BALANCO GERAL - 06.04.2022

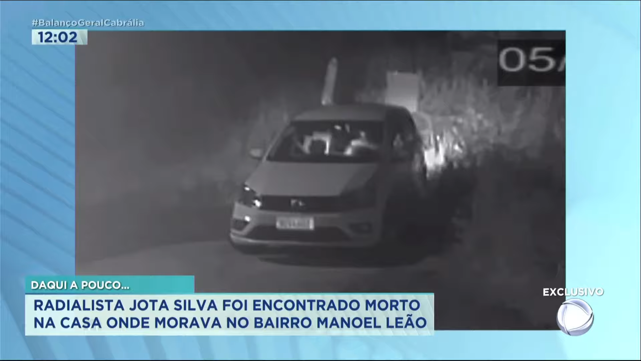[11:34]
Observe que ele chega a ligar a luz do interior do veículo, mas não consegue sair da rua. A rua tem ladeiras e possivelmente ele não sabe debrear o veículo, não sabe dirigir, teve dificuldades em se deslocar exatamente em detrimento das ladeiras. Como não sabe debrear e não é um carro automático, ele teve dificuldades de levar o veículo com os objetos.
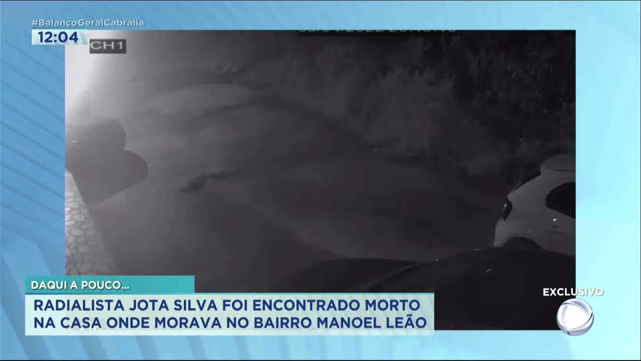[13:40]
E aí, em seguida, ele tenta sair do local, né?
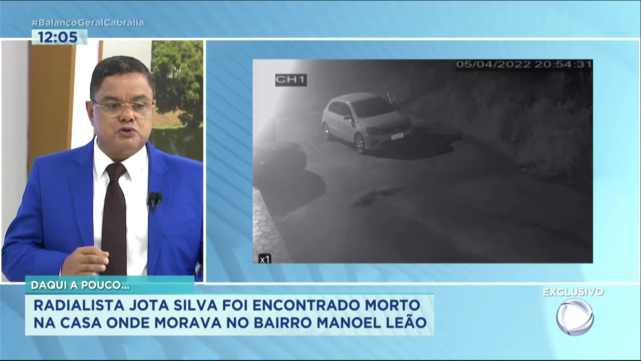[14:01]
A repórter Silmara Souza vai chegar daqui a pouquinho com mais informações. A polícia está trabalhando e a qualquer momento a gente pode também ter surpresa nesse caso aí, viu? Tem mais informações aí. Aquele é o momento que o suspeito, numa imagem anterior, ele está colocando, segundo a polícia, colocando os objetos, os pertences do radialista no interior do carro.